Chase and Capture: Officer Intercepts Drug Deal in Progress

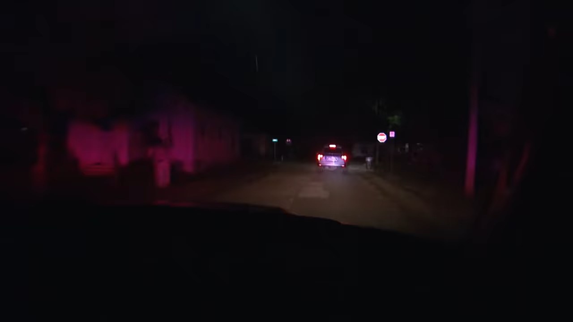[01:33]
Signal this term. Crouching continuing west, no traffic. Speeds are 25. South in an alleyway. Enforce back hydraulic.